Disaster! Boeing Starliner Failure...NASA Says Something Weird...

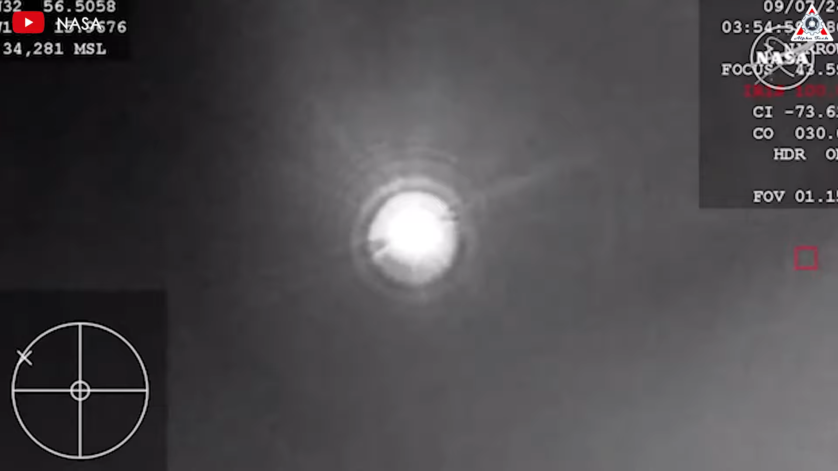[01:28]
After gliding through the atmosphere over the Pacific Ocean in Mexico,
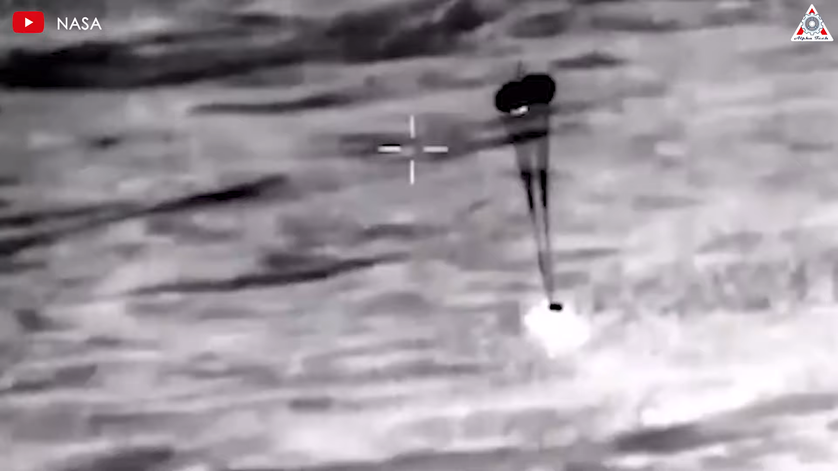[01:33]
Starliner deployed three main parachutes to slow its descent, followed by six airbags inflating around the spacecraft's bottom to cushion the landing impact.